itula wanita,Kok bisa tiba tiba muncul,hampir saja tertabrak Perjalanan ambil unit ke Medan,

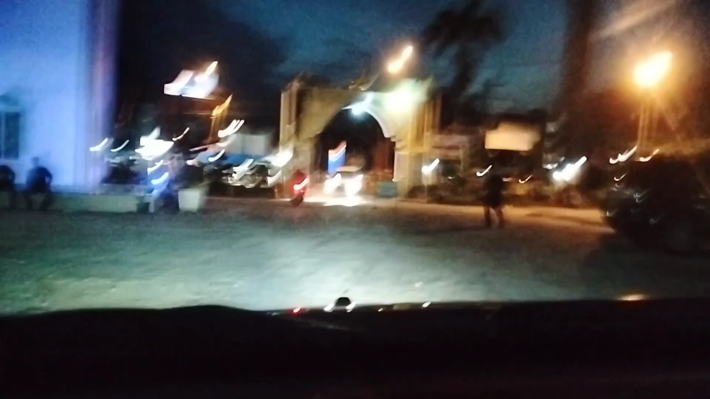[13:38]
Kita keluar dulu dari Masjid Lubuk Pakam,
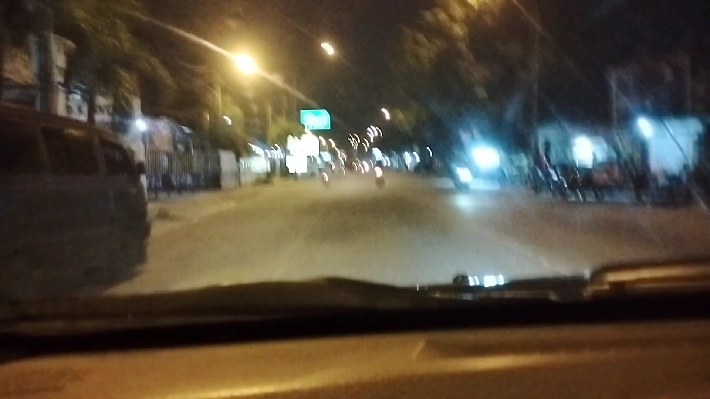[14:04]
Suasana di jalan lintas ini kita terus kan? Lubuk Pakam. Hah?
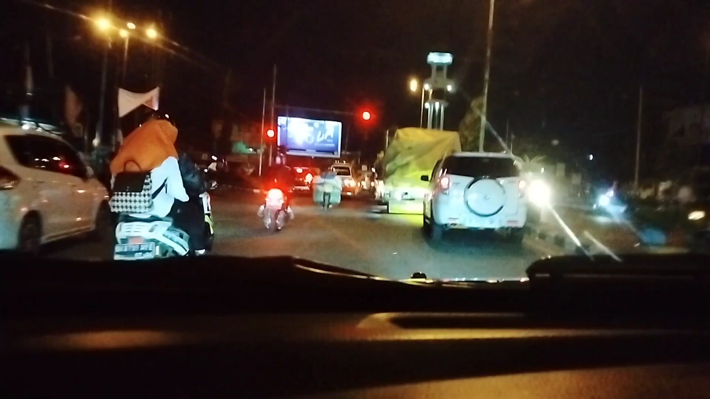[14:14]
Terus.
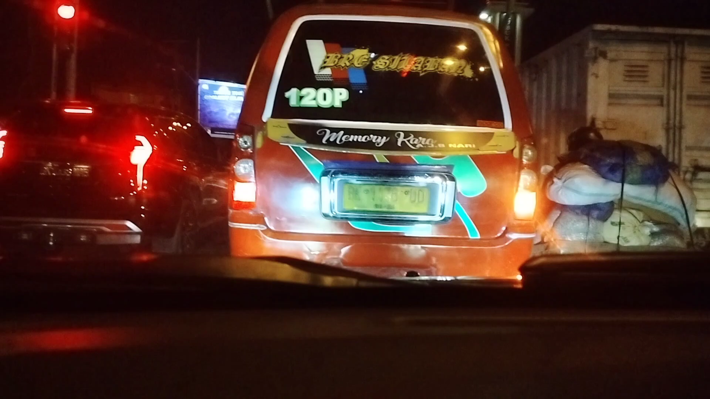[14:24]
Ini kita ada di Lubuk Pakam tuh, bacaannya nampak nggak?
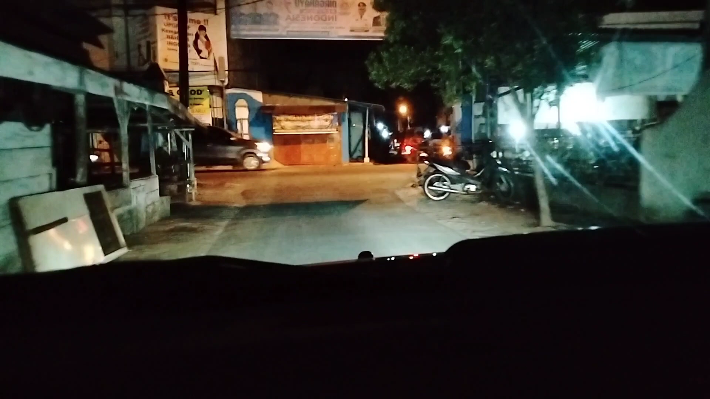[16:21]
Semoga selamat sampai tujuan. Bismillahirrahmanirrahim. Ini lempang ya? Iya, lempang sana. Masih menuju ke jalan lintas keluar kan kawan.
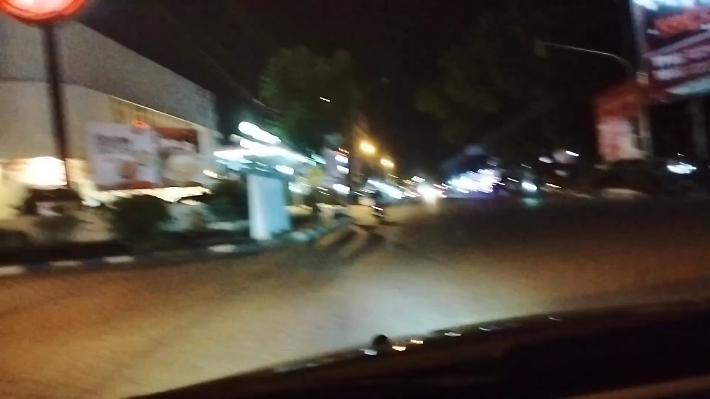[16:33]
Ini posisi di Galang, daerah Lubuk Pakam.